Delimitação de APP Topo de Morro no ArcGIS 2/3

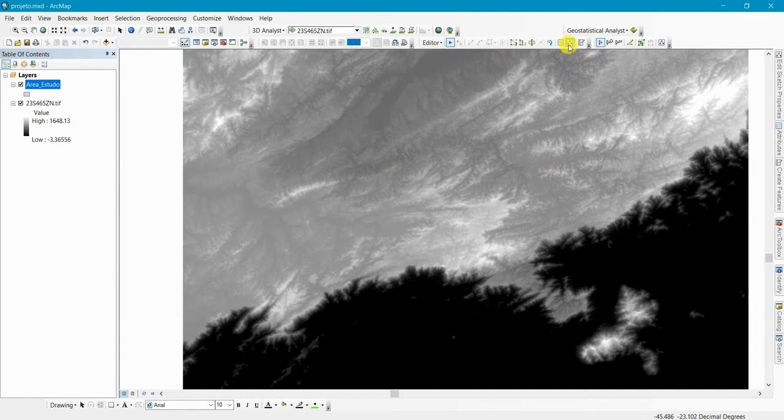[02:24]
Aqui tem um botão chamado create features, tá? Selecionar a de estudo. Aqui embaixo tem algumas opções, então no caso eu quero um polígono, tá? Então eu vou clicar aqui, ó,
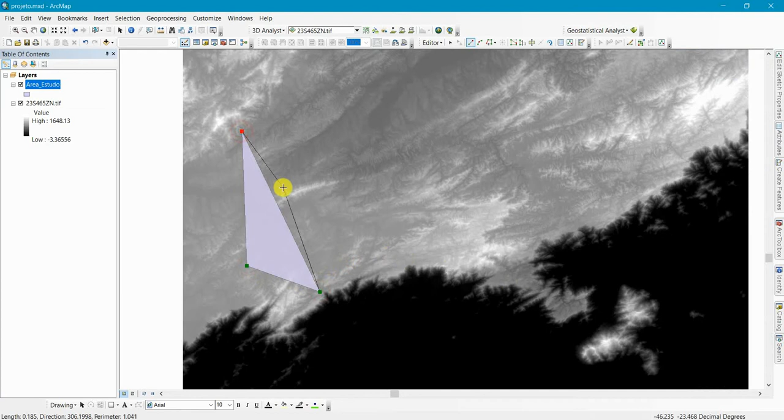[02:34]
eu vou fazer mais ou menos aqui a minha área de estudo, tá? Tá bom? Clico duas vezes, fiz.
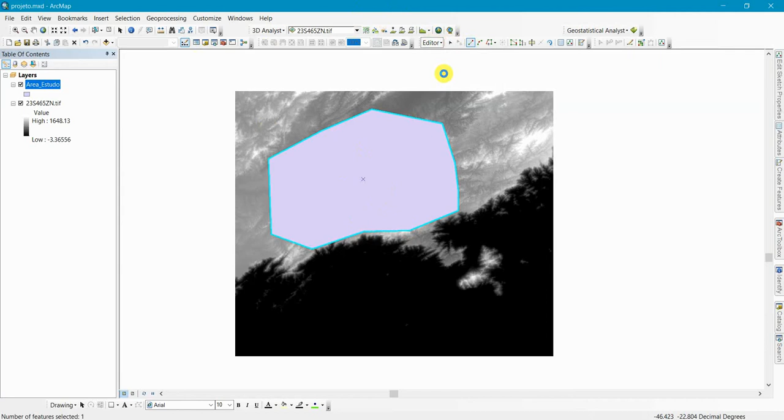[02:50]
Aqui que eu faço, editor, save, stop, né? Saio do modo de edição. O que eu vou fazer agora? Eu vou fazer um recorte desse modelo de estado de elevação. Então eu venho aqui no search, tá? Escrevo aqui, mask, tá? Mask, que é o extract by mask. Aqui, ó, extract by mask. Vou salvar, tá? Salva. Extract by mask. Clica na opção. Input raster. Vai ser o que? A carta, tá?
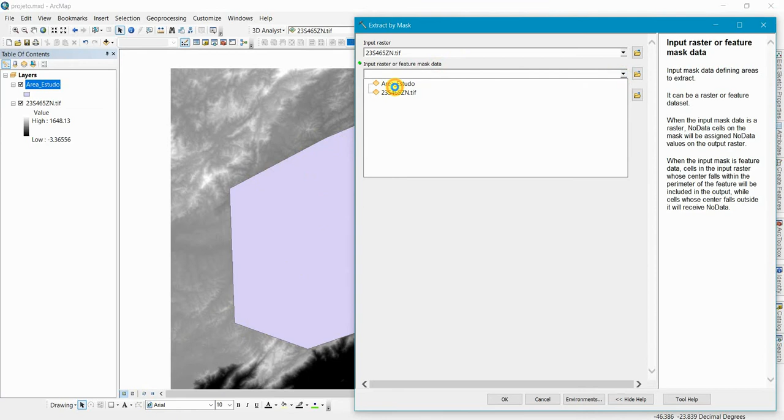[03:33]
E a máscara vai ser o polígono, né? No caso, a área de estudo. Pronto. Então, input raster ou feature mask, que vai ser a área de estudo. Aí eu venho aqui, clico na pasta. Venho aqui na... Tem que procurar a pasta download. Se não, se eu não aparecer, você clica aqui nesse botão. Conectar pasta. E aí você vem aqui e procura, tá?
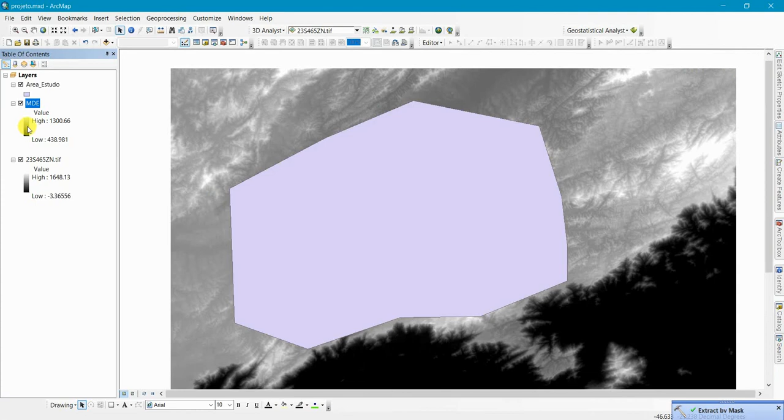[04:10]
Ó, recortou. Então, qual que é a minha elevação? Vai de 438 até 1300, tá? Então eu posso remover. Beleza? Vou aqui, ó. Desabilitar. Tá aqui. Agora, qual que é o próximo passo? O próximo passo é corrigir as imperfeições do modelo digital de elevação. Que é o que a gente chama de depressões espúrias, né? Que são pixels que eventualmente podem ter elevações maiores. A montanha, a jusante, tá?
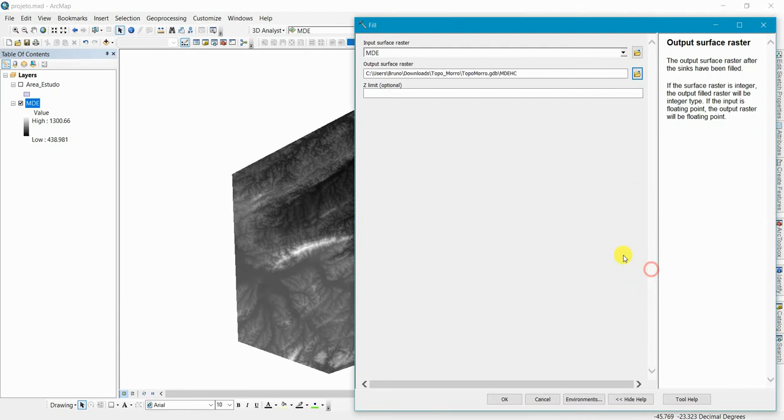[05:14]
E aqui, na pasta, eu vou escrever MDE, modelo digital de elevação, hidrologicamente consistente. Que é o MDEHC, tá? Dou um OK. E aí, eu vou dar um OK. Aí ele vai fazer o quê? Ele vai fazer a correção do MDE. Ó, tá carregando. Pronto. Ó, vejo aqui, é... É, corrigiu... Corrigiu quase nada, né? Ó. Então, tudo bem. Vamos vir aqui. Vou remover esse que eu não vou usar mais, tá bom?
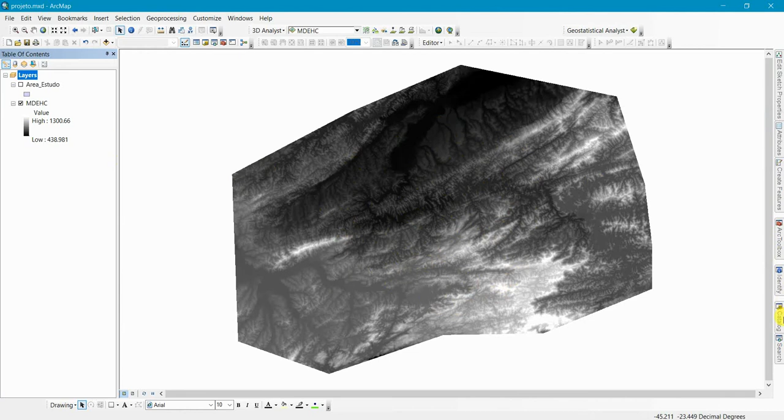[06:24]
Só que eu quero pegar o ponto de selo, ou seja, a base dos morros. Então, eu tenho que fazer um MDE invertido para pegar justamente a base, tá? Então, eu vou fazer o seguinte, ó. Eu vou vir aqui no search, vou digitar calculator, né? Que eu vou habilitar o raster calculator, tá? Raster calculator. Vou clicar aqui.
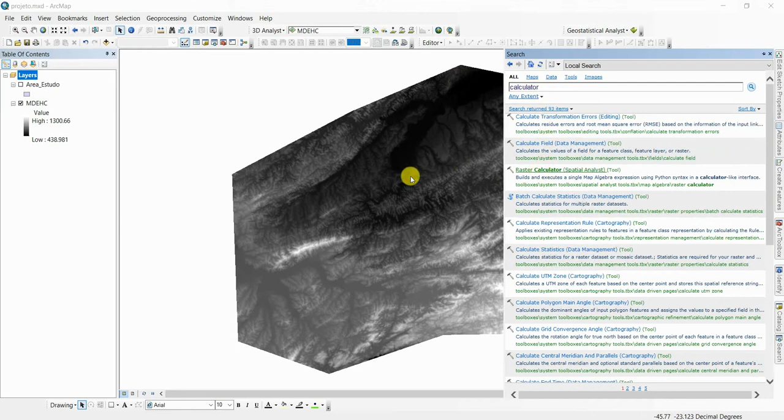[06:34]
Beleza. Aí, eu vou fazer o quê? Eu vou atribuir um valor muito maior do que o valor altitude máximo do meu MDE. Então, no caso aqui, o máximo é 1.300, eu vou colocar 10.000, tá? 10.000 menos o modelo digital de elevação, né?
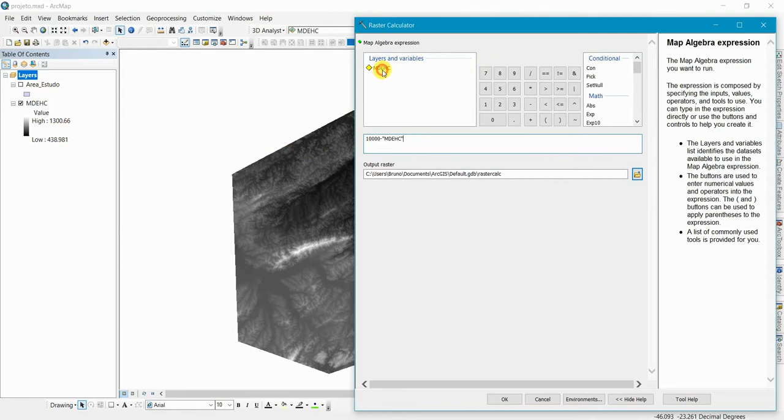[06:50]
E aqui eu salvo como MDEHC underline inv,
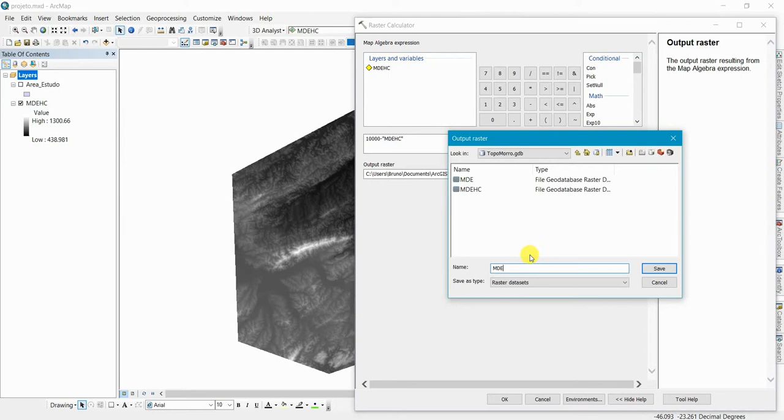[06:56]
de invertido, tá? Dou um OK. E ele vai inverter. Isso, na verdade, é um artifício que você usa para delimitar as apps de topo de morro, tá? Na literatura existem vários métodos, quer dizer, alguns métodos para delimitar a app de topo de morro, né?